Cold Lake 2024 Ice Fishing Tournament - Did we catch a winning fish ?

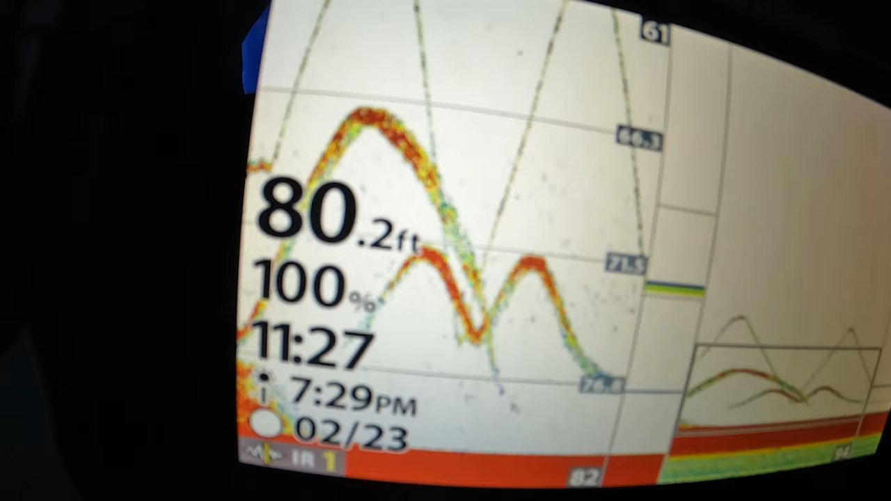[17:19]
On screen: depth 80.2 ft
Guys, look at this. Bryce just got them chasing them all over. Was it this rod? Yep.
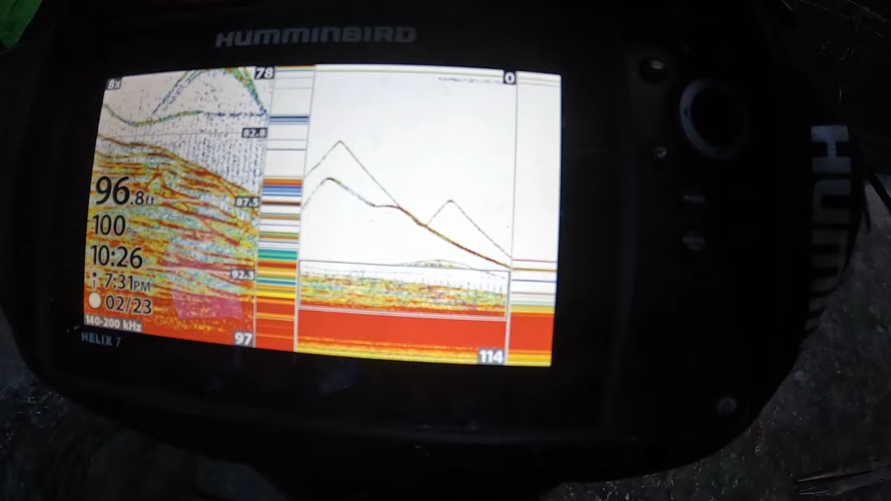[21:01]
On screen: depth 96.8 ft
Lakers down there. Oh, one's coming for you. Good job, bud. Oh my god, why is he shaking so much?
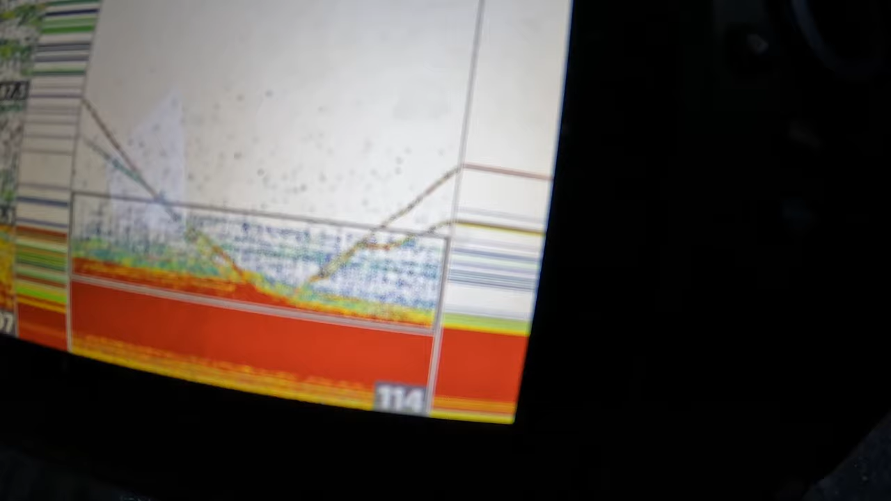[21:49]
Drop down. That's a big mark. Look at those.